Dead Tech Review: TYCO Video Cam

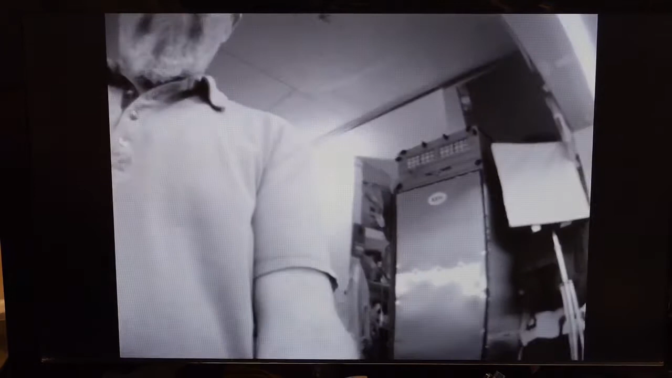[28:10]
work quite well for using it at night in places that has inadequate illumination so this was my homemade version of